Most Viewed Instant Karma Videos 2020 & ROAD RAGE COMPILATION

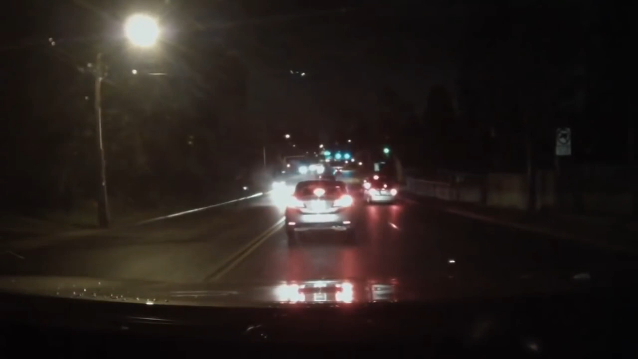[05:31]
Because there's four-way flashers and steam. Oh, there's another crunch Fuck. Right there. He took off? Call 911. Call 911. Call 911. I got it. Mom, I got it. It's okay.
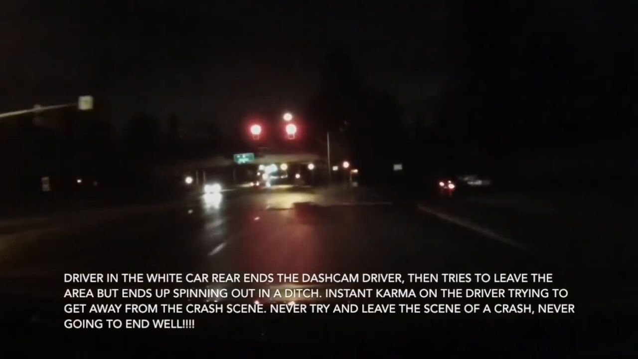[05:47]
Yeah, oh, it my is. God, he's crashed right there. Fuck.